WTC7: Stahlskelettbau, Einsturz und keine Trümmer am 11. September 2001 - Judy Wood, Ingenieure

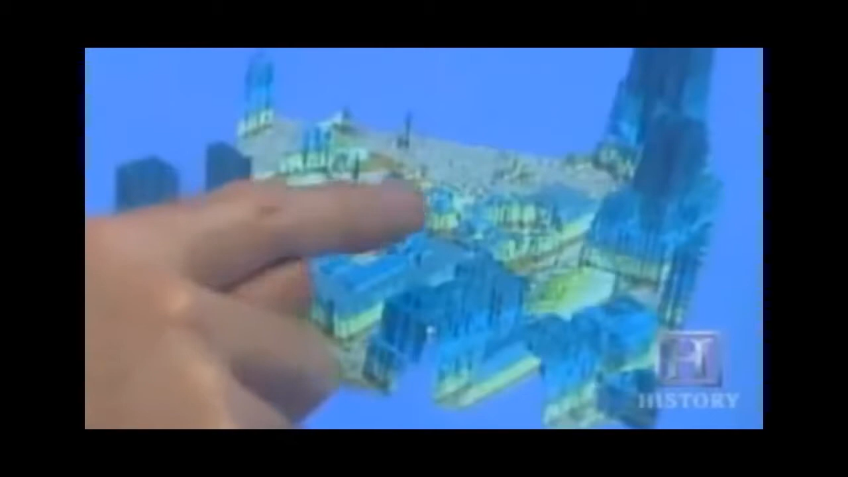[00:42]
You see, you just have that shell of the facade there.